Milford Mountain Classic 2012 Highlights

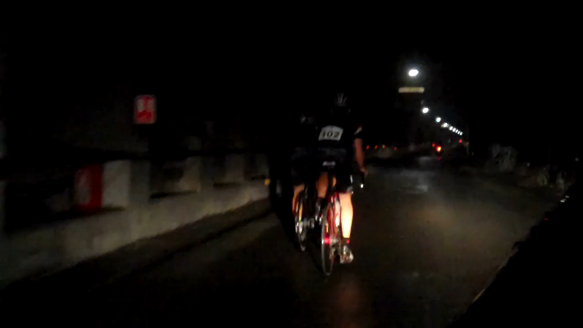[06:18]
And lurking in the shadows behind us is Tom Scully.
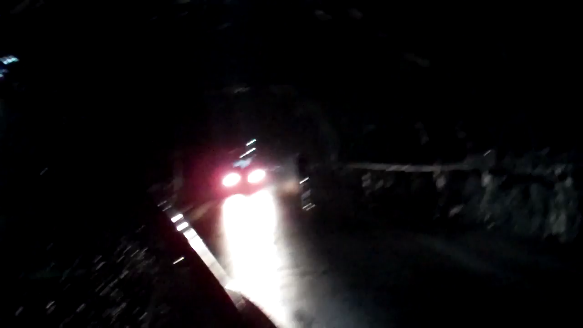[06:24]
This is something pretty special. He's the leader on the road, or in the tunnel, as the case may be.
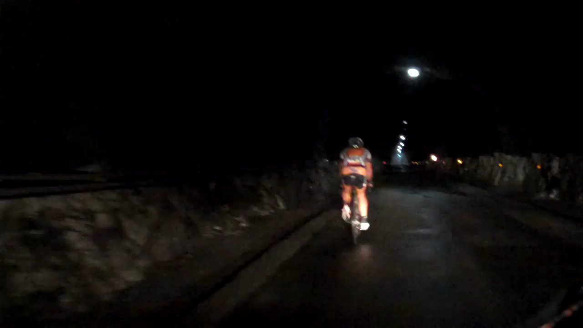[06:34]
Jeremy Yates. Here's Jeremy Yates through the Homer Tunnel.